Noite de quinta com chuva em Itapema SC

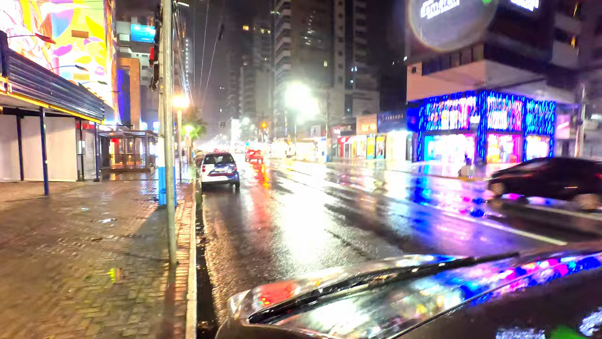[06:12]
Señalera mudando. Lluvia cayendo. Y vamos que vamos,
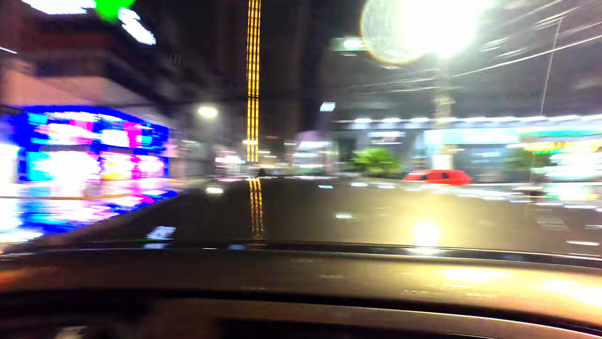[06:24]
Vamos a seguir el transcurso de la viaje ahora con el carro, así que... Espera ahí. Vamos a abrir... cayó allá.
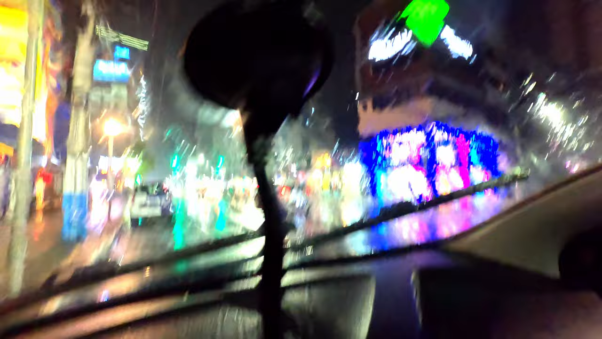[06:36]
No yo. Espera ahí, vamos a puya ahí para que no se vea.
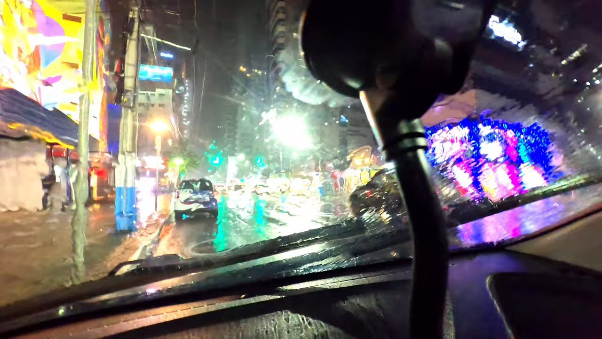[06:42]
Bueno, se va a ver ahí. Ahora sí. Ahí está. Y ella pega llave de carro.
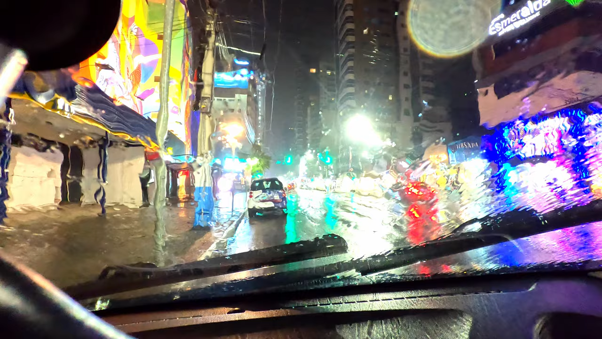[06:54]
¿Sí? ¿Eh? Obrigado. Y vamos para casa. Y a lluvia, olha qué lindo para dormir con esta lluvia, ¿eh? Vamos que vamos.